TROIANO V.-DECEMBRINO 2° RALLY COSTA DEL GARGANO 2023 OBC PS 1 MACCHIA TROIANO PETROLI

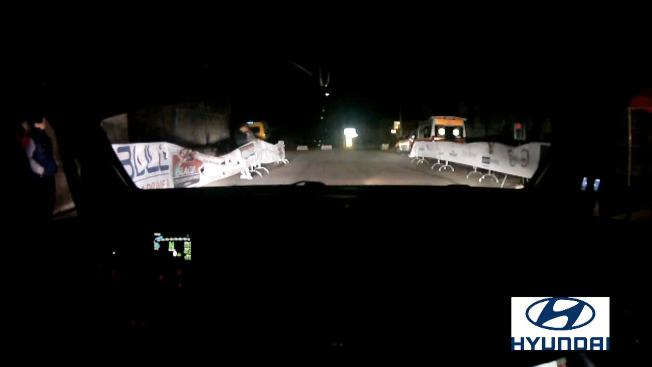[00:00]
10, 9, 5, 4, 3, 2, 1, via, via, via, via, via, via, via,
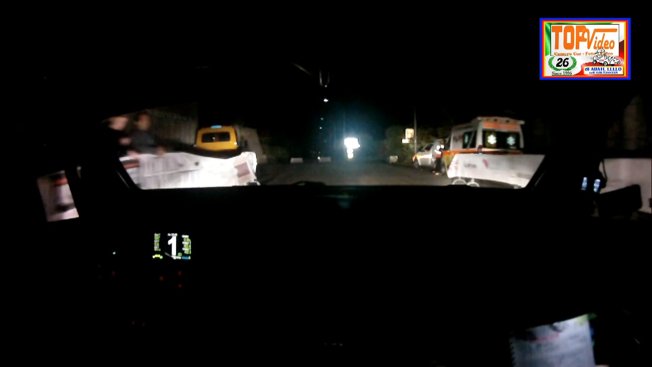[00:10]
destra a 4, attenzione al vuoto, sinistra, apri interno, 70 sinistri, destra a 3 più e subito inverte sinistra, pulito,
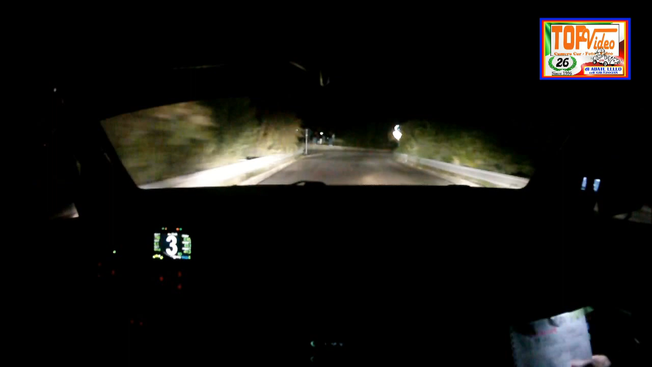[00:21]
destra a 4, ritardo in fila, taglio rail, e destra a 5, lascia,
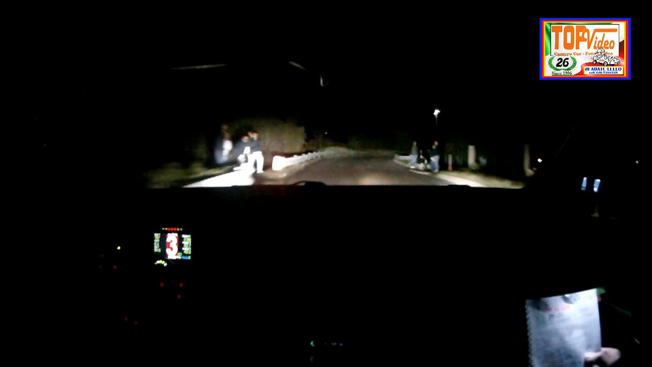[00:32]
taglio rail, e destra a 5, lascia, 150 sinistri, al cartello destra a 5, 60 le zebre, tornante sinistro, accenno destro, 70, destra a 5, e sinistra a 5, 50, sinistra a 5, attenzione tornante destro,
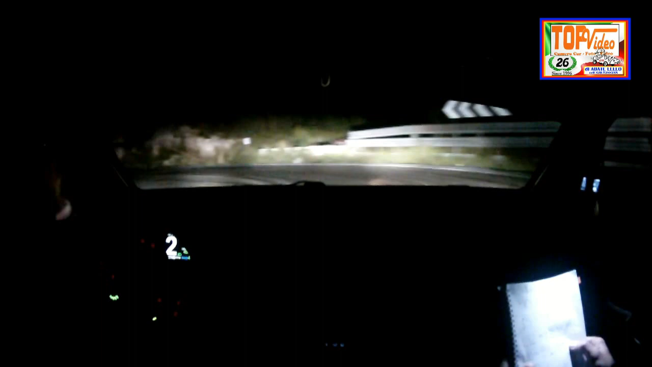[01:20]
100, al cartello rovescio, destra a 4, meno si poco, 50, sinistra a 5, e destra a 5, lunga, e sinistra a 5, e sinistra a 5, al triangolo, e subito tornante destro, 70 sinistri, destra a 5, 2,